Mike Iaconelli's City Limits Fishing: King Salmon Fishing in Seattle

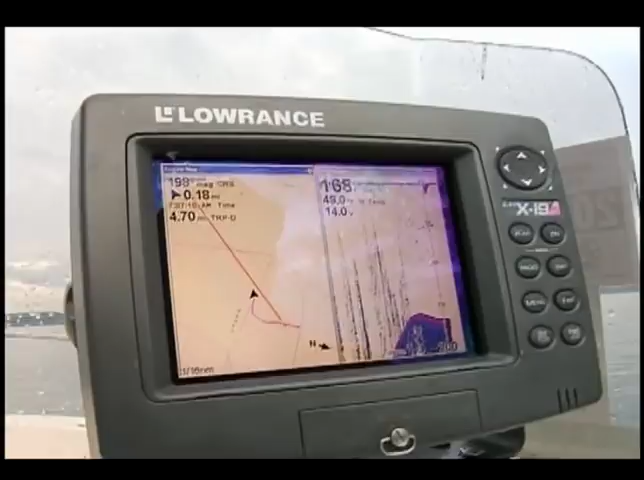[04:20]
It'll come up to about 90 and then back down to 400.
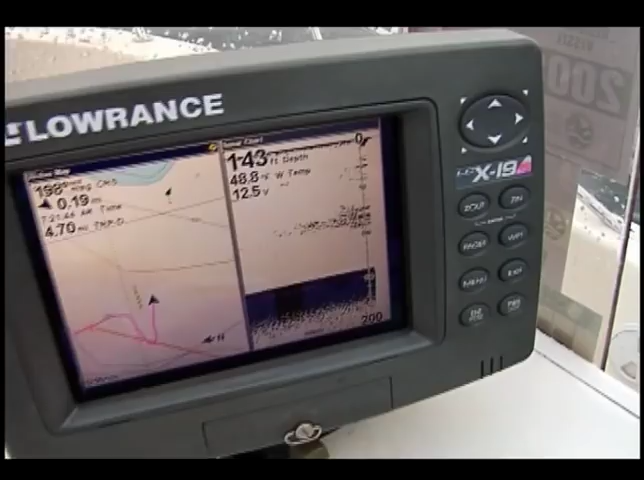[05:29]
On screen: depth 143 ft, water 48.8°F
We've got a lot of bait right now between about 30 and 50 and then another big wad between 75 and 100.
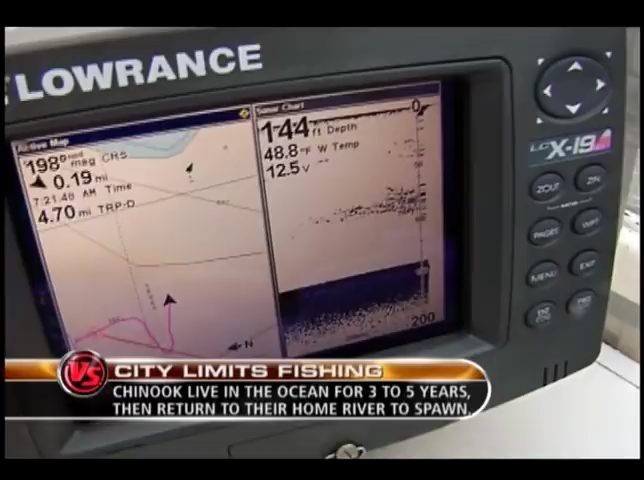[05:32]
On screen: depth 144 ft, water 48.8°F
75 and 100? Yeah, solid. But you should drop down through it and back up. You should drop, you should go about 140.